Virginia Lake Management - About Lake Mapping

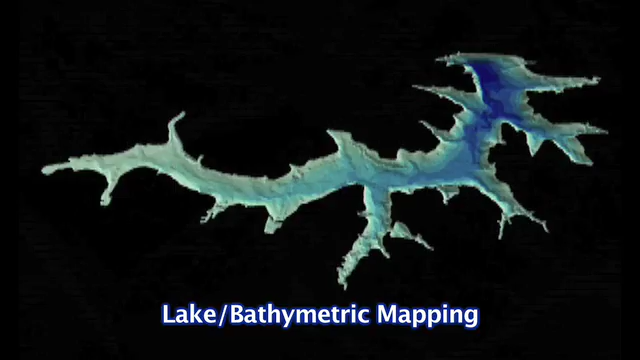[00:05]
It helps us find the depths and contours of all the pond areas.